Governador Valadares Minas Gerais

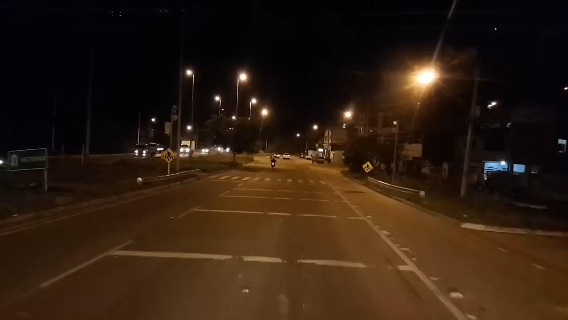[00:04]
16/6/2015. Estou passando aqui na cidade de Governador Valadares, no estado de Minas. Eu ia parar lá no Posto Planalto, mas o
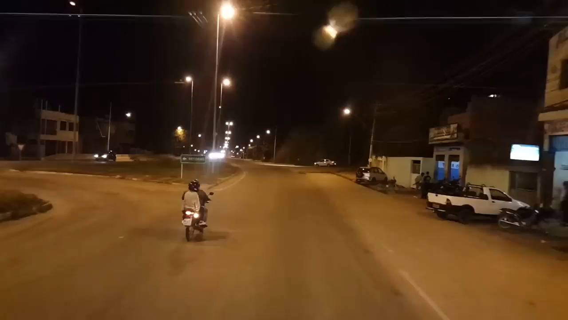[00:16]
sinal de internet lá tá ruim demais.
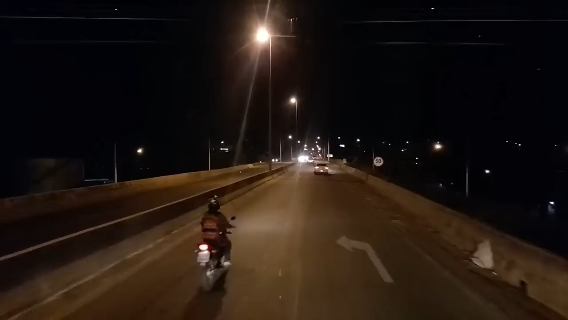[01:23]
A pista aqui tá toda a vida em obra e nunca termina, viu? Lombada, radares, lombada. Também pudera, né? Passa no meio da cidade, não podia ser diferente. Tem que achar um posto lá pra frente.
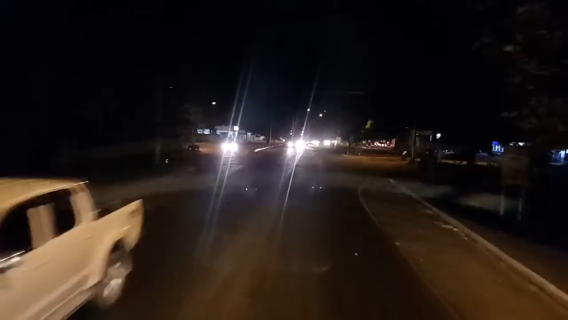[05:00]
movimento grande que tem que tomar muito cuidado, ciclista, moto, carros atravessando.
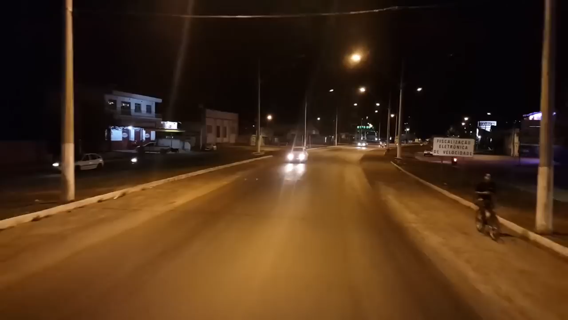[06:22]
Nossa, montanha bonita aqui em cima também. Tem uma aqui ao lado esquerdo aí do vídeo que tem as antenas de rádio e tudo que é coisa. BR-116, quilômetro 416, Governador Valadares.
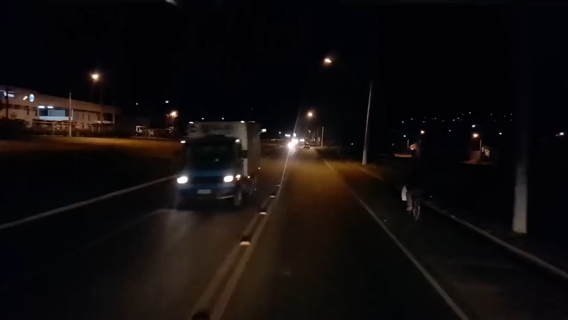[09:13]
Não dá pra ver muita coisa, cidade esparramada aí pelos morros, pra tu que é canto aí. Concessionária da Volks, da Mercedes, da Volvo, da Scania. Cidade bastante envolvida também com caminhão, etc.